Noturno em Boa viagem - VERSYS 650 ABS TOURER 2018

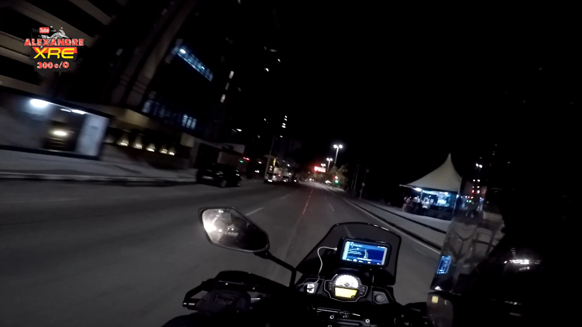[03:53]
Só semáforo fechado, só deve ser sincronizado. Com certeza. Não sei se eu adianto ou se eu atraso para poder pegar verde.
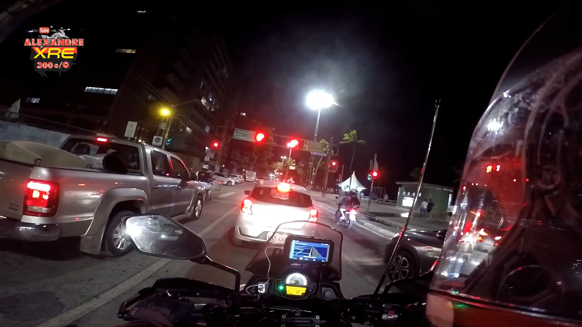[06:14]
Aí tem os pontos de alugar de bicicleta e tem também a ciclovia aqui em Boa Viagem. Lá no bairro do Recife tem ciclofaixa, aqui tem ciclovia. É separado dos carros, né? Tem uma divisória de concreto.
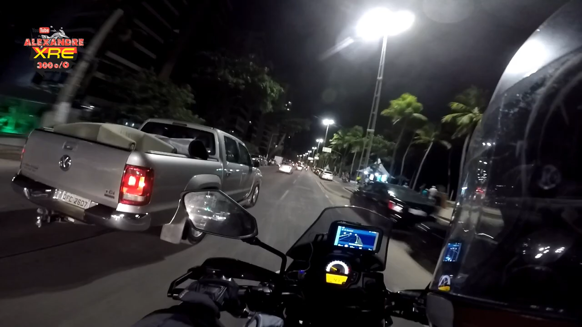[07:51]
Tem bastante carro lá, não adianta apressar. E aqui é a orla de Boa Viagem, Recife.